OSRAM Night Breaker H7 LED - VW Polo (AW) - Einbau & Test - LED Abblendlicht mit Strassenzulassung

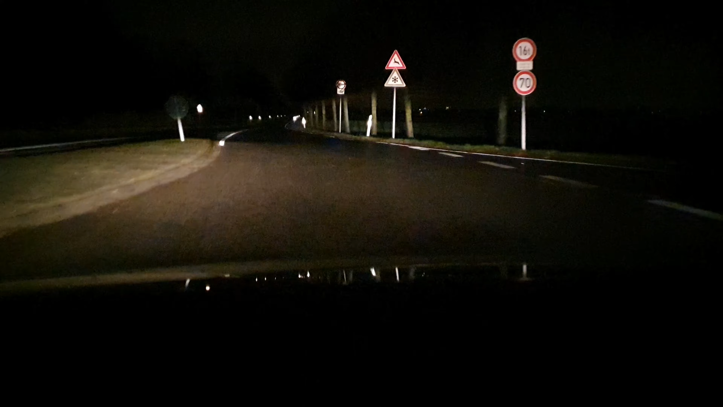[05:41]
Aktuell haben wir noch die normalen H7 Glühlampen verbaut. Hier seht ihr jetzt mal die reelle Sicht bei Dunkelheit ohne Straßenbeleuchtung. Links, rechts ist okay. Aber in die Ferne hinaus, da sehen wir eigentlich jetzt nicht viel. Vielleicht 50 Meter vorm Fahrzeug, würde ich sagen. Hier dürfen wir im Übrigen 70 fahren. Mein Limiter steht genau auf 70. Das heißt, wir können auch, das Auto fährt jetzt aktuell nicht schneller als 70 kmh.